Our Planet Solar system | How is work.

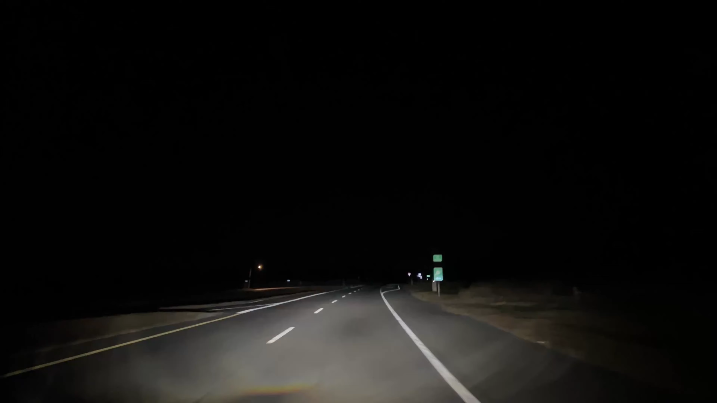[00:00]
Welcome to my channel. Salman is here. Assalamu alaikum. Kya hal chal hai? Yaar, aap log dekh rahe honge, main itni raat ghoop andhere mein kahan nikal gaya bhai highway ke upar gaadi leke. To mere saath gaadi mein bachcha party hai aaj. Bachcha party ka bada maza aane wala hai, bada fun hone wala hai. Hum jis jagah pe ja rahe hain aur uski knowledge jo hai badi zabardast hai. Wo knowledge main aapko pehle se bata dun. Ek to hai zameen yani earth jahan par hum rehte hain. ये आगे क्लिप में आप देखेंगे कितनी खूबसूरत ऊपर वाले ने दुनिया बनाई है.